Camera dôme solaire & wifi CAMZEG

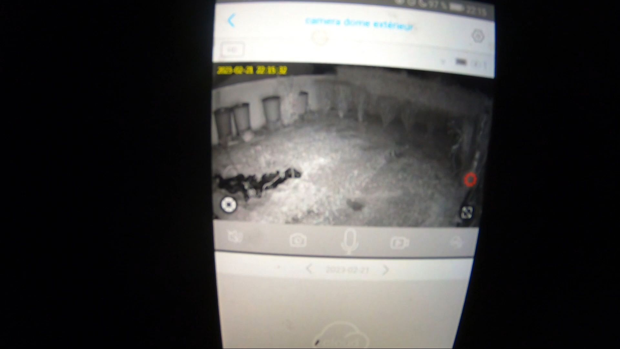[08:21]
test de nuit aucun éclairage et là la caméra film le jardin et je vais le mettre en plein
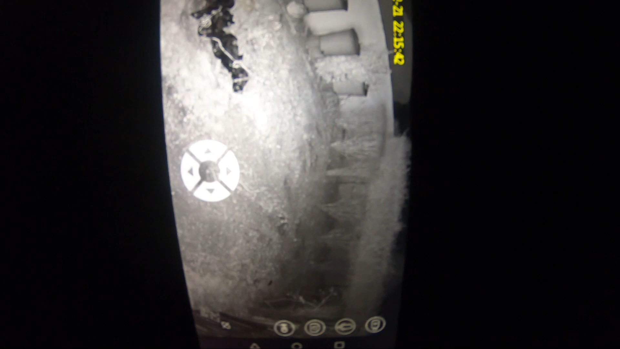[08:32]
écran vous voyez là j'ai mis le mode pour la direction et
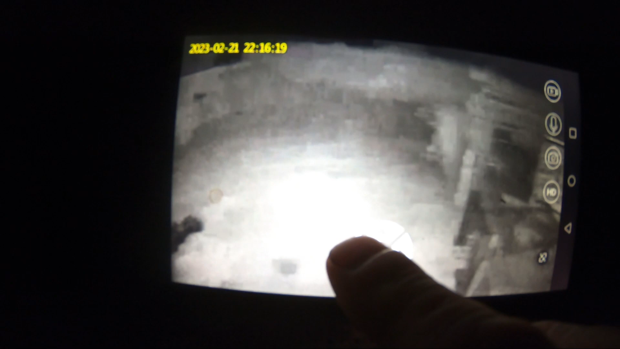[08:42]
on va faire un 360 loyer de nuit ce que ça donne
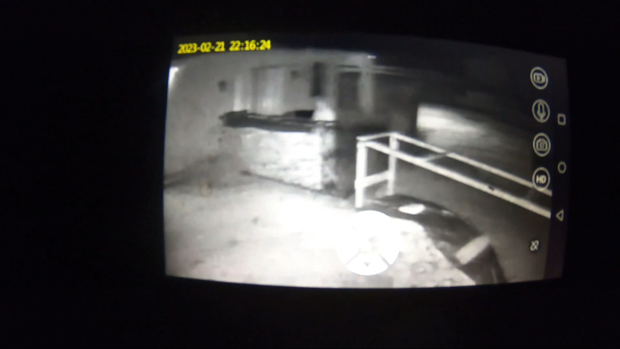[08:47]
si vous voyez bien je
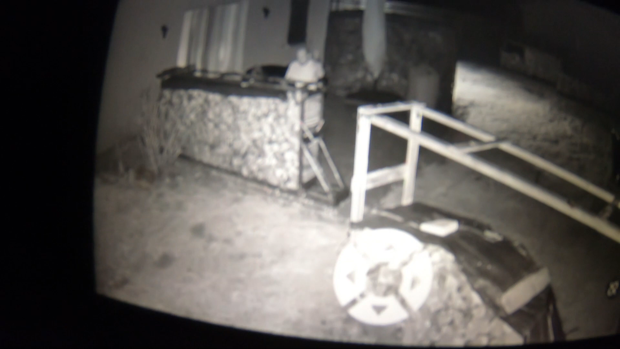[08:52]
suis là maintenant donc vous voyez la qualité quand même
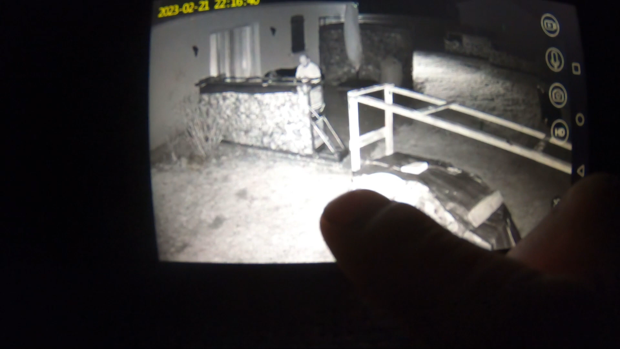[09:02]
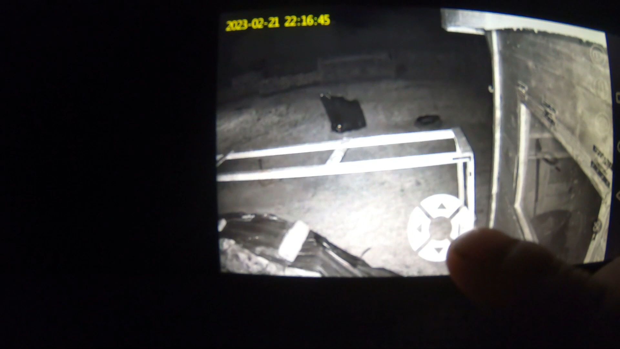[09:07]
j'ai mis là comme ça on voit bien le terrain et on
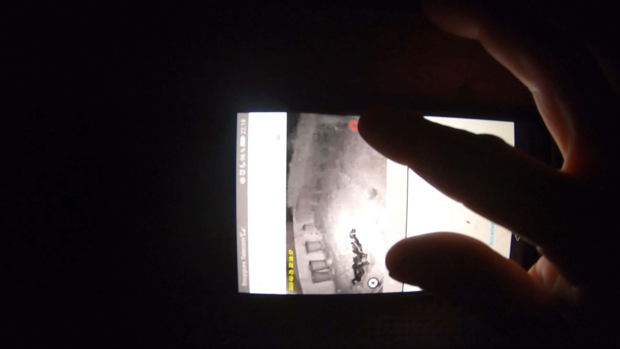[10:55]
et revenir en mode infrarouge donc je sais pas si vous allez
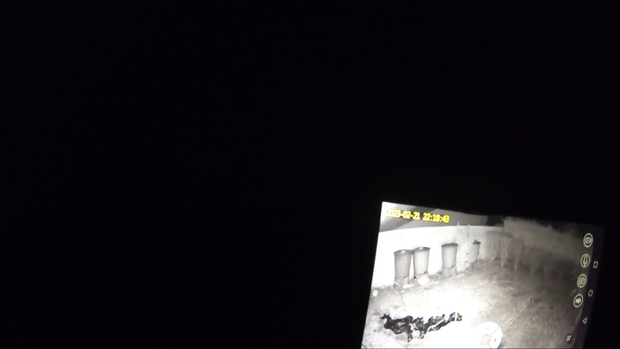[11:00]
pouvoir l'entendre il y a moyen de
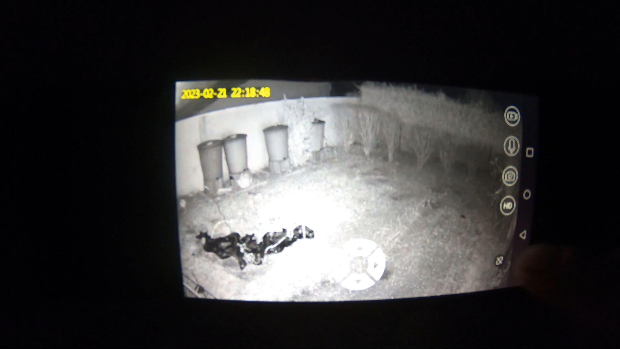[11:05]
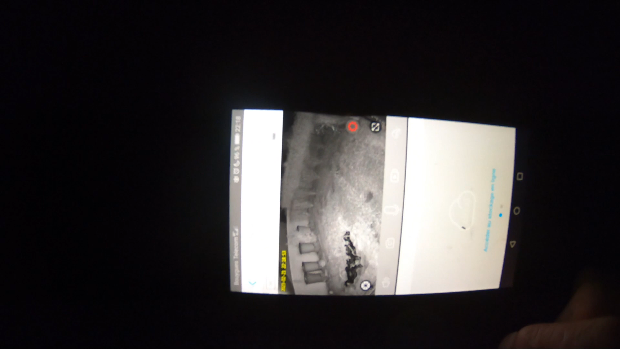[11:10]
alors il y a le haut-parleur et il y a le micro voilà je sais pas si vous allez entendre à 2